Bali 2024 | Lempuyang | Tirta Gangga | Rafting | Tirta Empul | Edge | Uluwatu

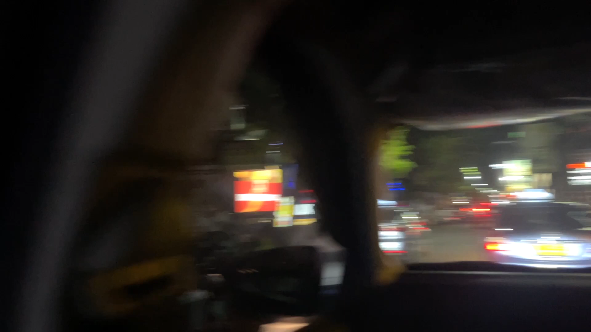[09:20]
Compared to Ubud, which is considered as a province, Kuta is a city and it gets really trafficked.